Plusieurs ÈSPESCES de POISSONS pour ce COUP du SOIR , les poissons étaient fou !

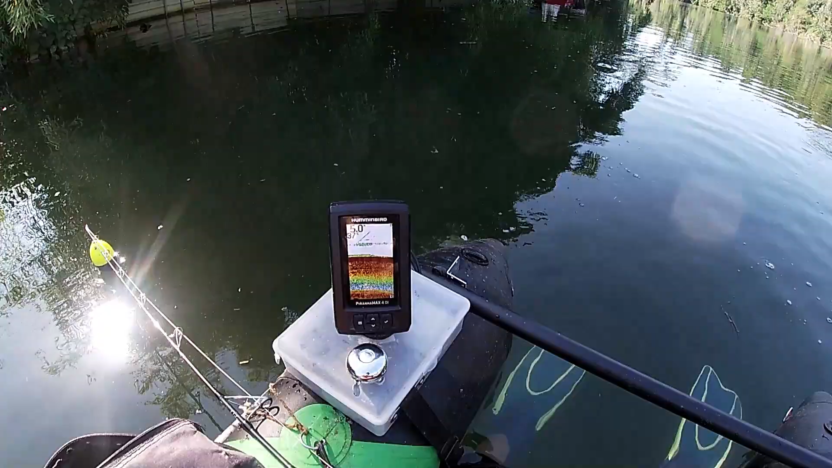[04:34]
Ah oui, ce que je fais, c'est quoi là, je vais faire des petits coups de clonk, on va voir ce qui se passe pendant quelques minutes. Je fais pas beaucoup de clonk, hein. C'est vraiment. En fait, je fais que 3 coups à chaque fois. Mais moi, je dérive pas en fait, je reste statique. Vous voyez, regardez. Voilà. On a un gros poisson qui monte. Ouais, on a un poisson énervé qui monte en direct, les gars. Il monte. Regardez. Très très joli poisson, ça. Petite astuce, si vous sur les échos comme là, vous voyez, il n'y a rien. Ce que je peux vous conseiller aussi, c'est mettre des petits coups de palme. Vraiment, comme là, vous voyez. Voilà, 2 petits coups de palme.
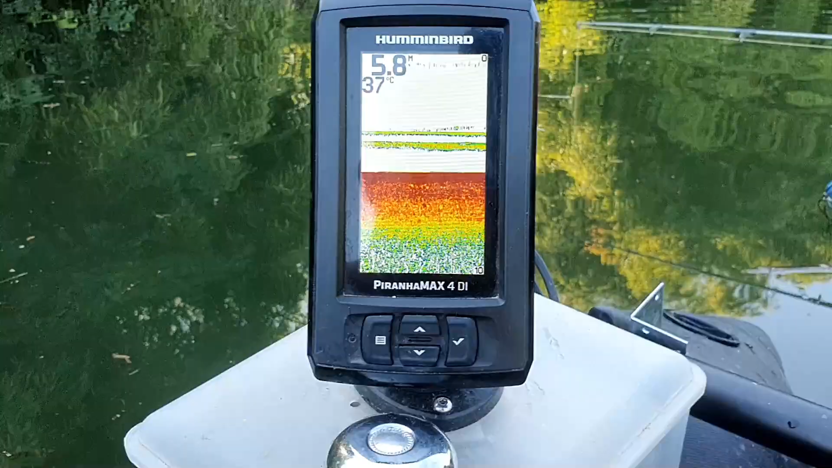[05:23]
On screen: water 37°C
C'est très propre en tout cas. Le fond là, on pourrait même jouer au billard, on pourrait manger là. On pourrait s'allonger cul nu là. Trop fort, mon gars.
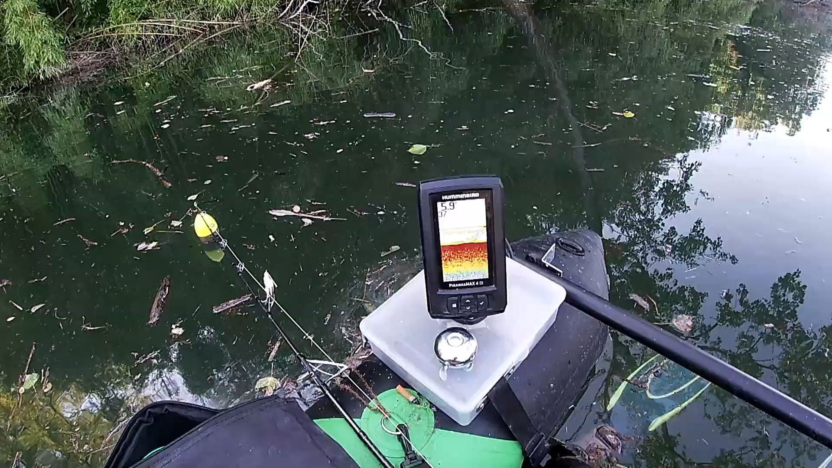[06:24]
Oh, c'est marron foncé de ouf. Allez, prends-le, prends-le, prends-le. Il est énorme. Il est énorme. Il est beau. Il est très très beau. Il est très très très beau. Il redescend. Oh là là là là. Regarde.
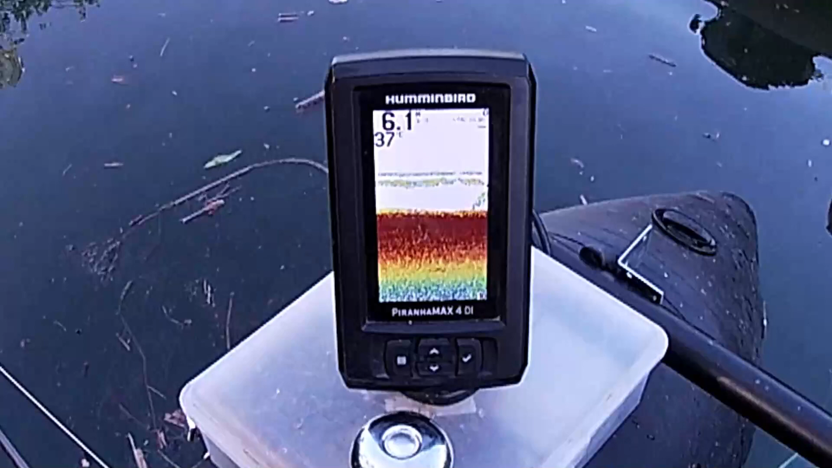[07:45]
Ça monte de ouf, c'est joli là. Ça tape maman.
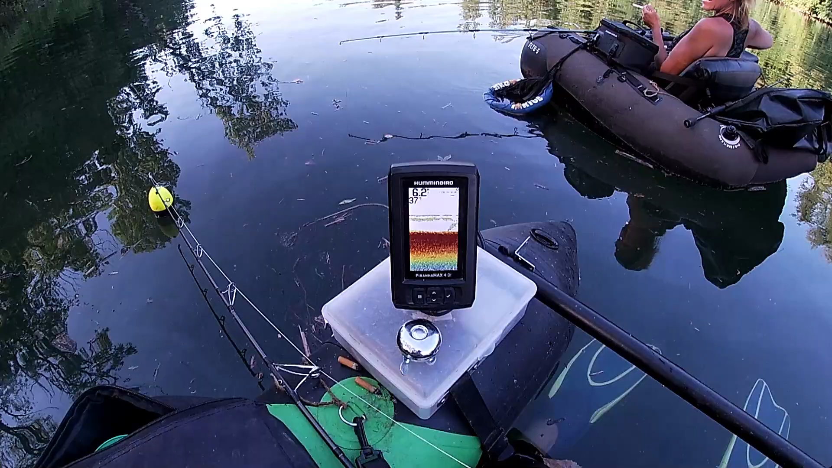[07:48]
Ah ouais, ouais, c'est marron foncé de ouf. Hein. Il devient marron foncé là ensuite, ouais. Il remonte. En mode foncé là. Il est large, il est comme ça. S'il tape. Ça va faire mal. Il a l'air joli celui-là aussi. J'ai envie de chialer quand tu vois cette tache là. Ça c'est du gros quoi. Oh là là là là. Au début je pensais pas que c'était gros puis finalement hein, tu vois. Ouais. Là il était vraiment dessous, hein. Il était sous mes palmes. Hein. Là je sais pas quoi faire. Hein. Mais regarde il redescend, je vais chialer là. Je vais chialer, j'en ai marre quoi. Je sais pas quoi faire, hein. Prends-le merde. Tu veux que je le mette dans la gorge hein.